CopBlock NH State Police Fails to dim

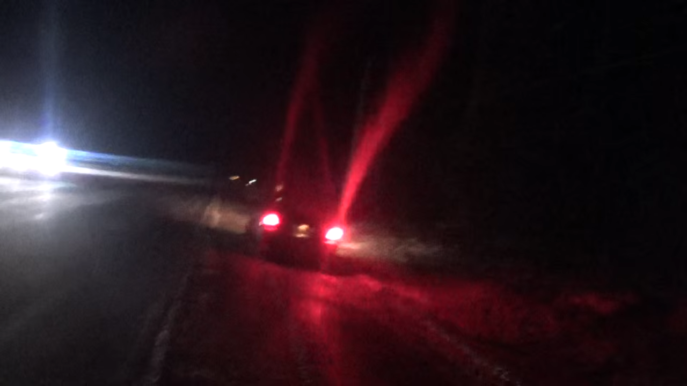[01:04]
And he's saying it's not blinding traffic, but I'm going to tape the oncoming traffic to see if they slow down because they can't really see. See? If you notice, the thing's like flashing really, really bright.